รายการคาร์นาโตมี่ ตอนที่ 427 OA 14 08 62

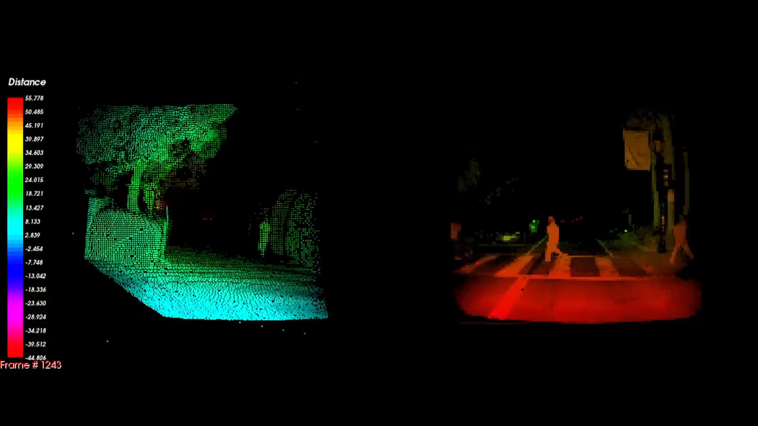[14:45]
ที่ยืนรอรถใดสารสาธรณะรวมถึงสิ่งกิจฟังต่าง ๆ บนท้องถนน